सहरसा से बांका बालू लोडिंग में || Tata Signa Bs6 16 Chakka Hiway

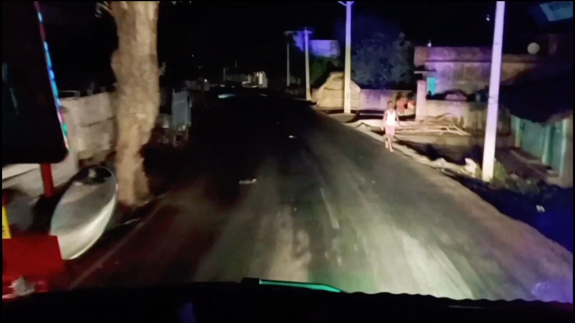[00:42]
तो दोस्तों अभी सरे आठ बज रहे हैं अभी नौ एंट्री तो रा गया है अब लोग निकल रहे हैं नौ एंट्री से और
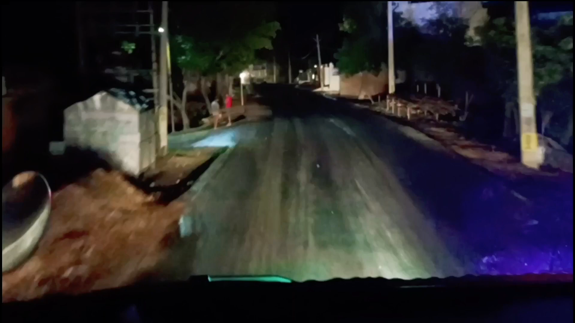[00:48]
चार एक बारा लोडिंग के
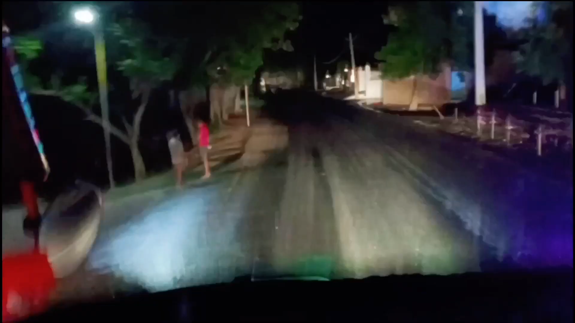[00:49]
लिए आप लोग उजयोग साथ मने रहें देख सकते हैं अधर थोड़ा बारीश हुआ है
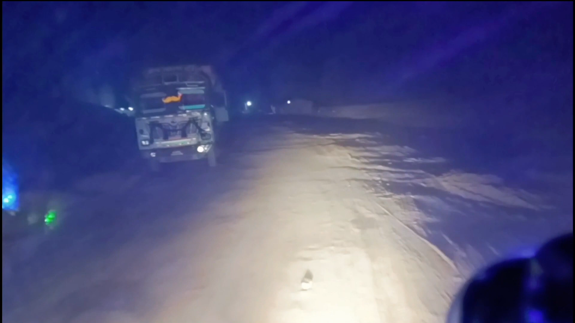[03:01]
तो गाइस काटा पर पहुंच चुके हैं यहां पर काटा होगा गारी उसके बाद चलान कटेगे निकलेंगे अभी खाना खाना है कहीं